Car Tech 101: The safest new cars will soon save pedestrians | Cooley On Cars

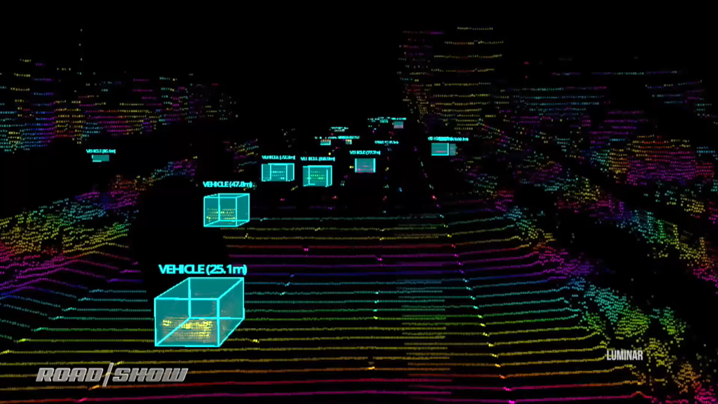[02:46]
LIDAR is going to start to proliferate as part of autonomy, but it's exceptionally good at spotting pedestrians at quite a distance, and even predicting what they're going to do next, and avoiding that trajectory.